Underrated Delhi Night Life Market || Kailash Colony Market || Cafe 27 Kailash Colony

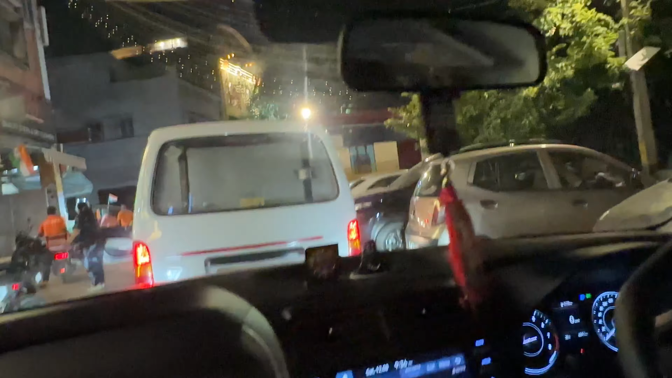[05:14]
मिर्ची वाला पानी यार कितना ट्रैफिक है भाई क्या सीन है क्या ट्रैफिक थोड़ी है ये क्या है देख इको में आए क्लबिंग करने सात लोग इको में क्या दिखा रहे यार ये भगवा कलर की गाड़ी एक भी नहीं